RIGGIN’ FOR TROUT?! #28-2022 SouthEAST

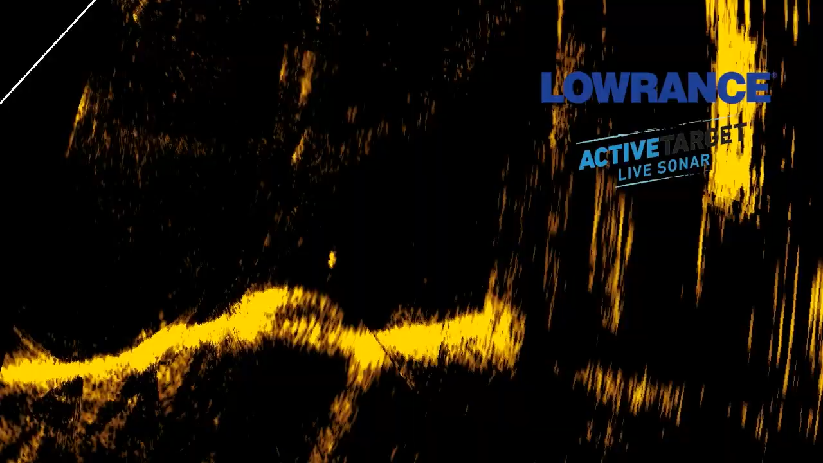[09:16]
then you can have a much better idea of where to at least start fishing. Well, so if you've got good electronics,
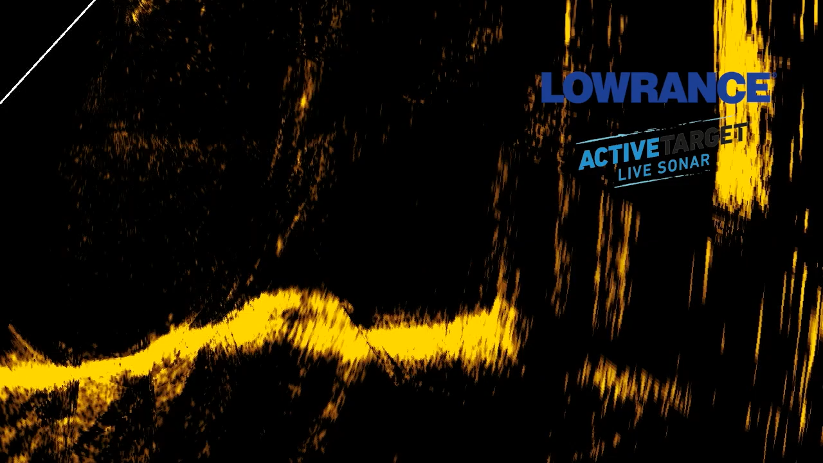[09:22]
like we've got the good Lowrance HDS display units here, and I've got my active target, and we've got side imaging where we can look out to both sides and down scan where we can scan straight down and get a 3D image of what's on the bottom, that's how you find this kind of stuff. It's just a lot of driving around, a lot of looking. All right. We still have the sun kind of up off the horizon a little bit. It's still early. We got a good start.
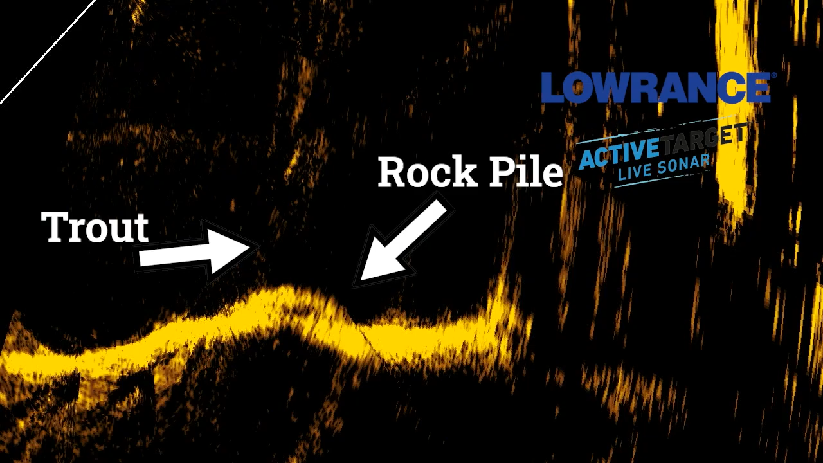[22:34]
He could see some big fish swimming around the top of it. You can see a couple of those fish right there. He drifted his slip bobber right across the top of it. He hooked into and caught the biggest speckled trout that we caught on this episode, all using the Lowrance Active Target in salt water, along with the fishing specialties bowducer mount system.